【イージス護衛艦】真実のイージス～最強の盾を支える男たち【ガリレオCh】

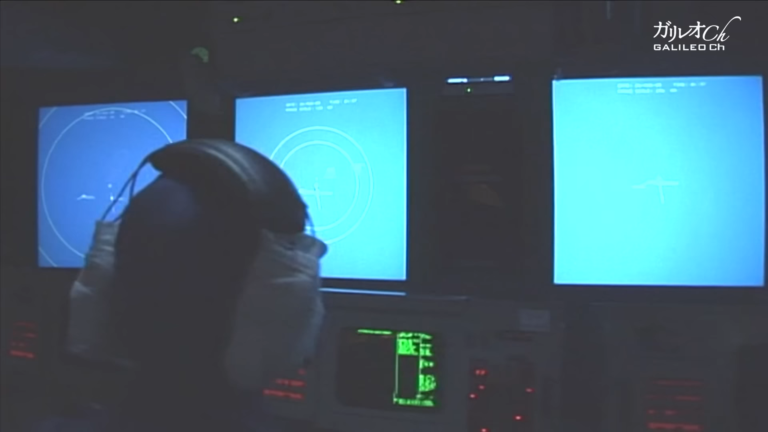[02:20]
さらに一般の人は手して立ち入ることができない戦闘行動を指揮する部屋
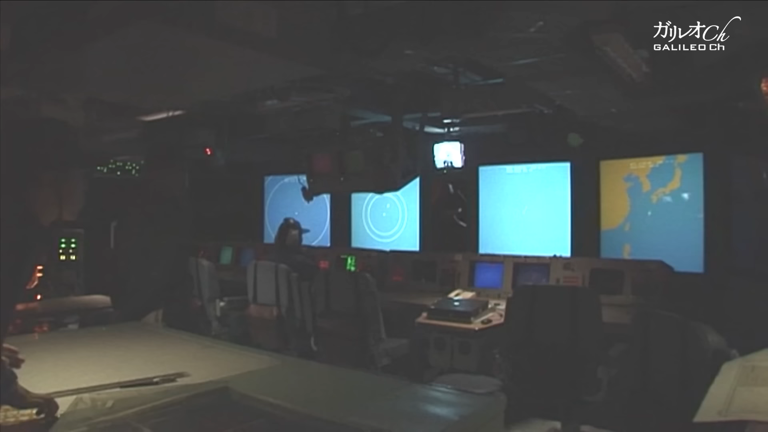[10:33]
レーダー情報は暗闇に包まれた部屋に送られる
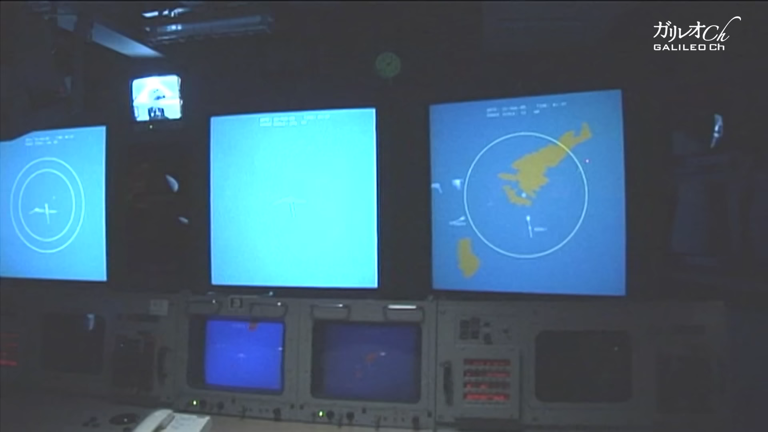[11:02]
システムのコンピューターは近づいてくる物体を感知するとスピードや飛行パターンを自動的に分析する
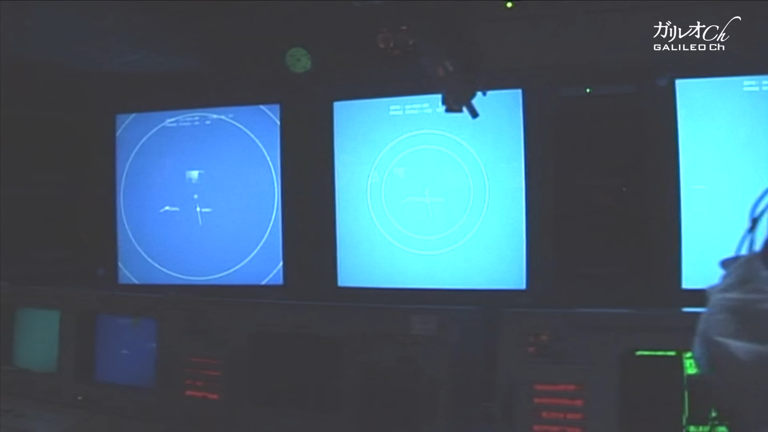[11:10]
ディスプレイにはレーダーで捉えた標的と攻撃の指示が次々と映し出されていく